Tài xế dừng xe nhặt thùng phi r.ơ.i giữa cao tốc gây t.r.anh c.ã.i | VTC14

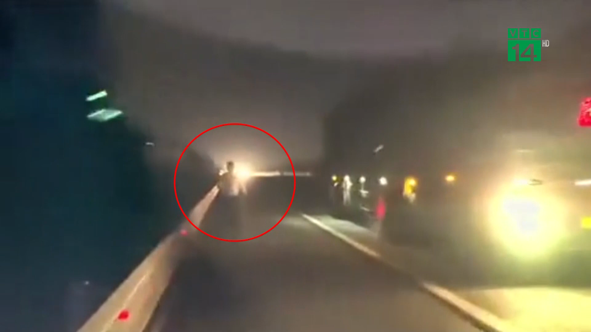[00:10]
Theo đoạn clip được đăng tải, sự việc xảy ra vào 20h ngày 20 tháng 3 trên tuyến cao tốc Hà Nội – Hải Phòng.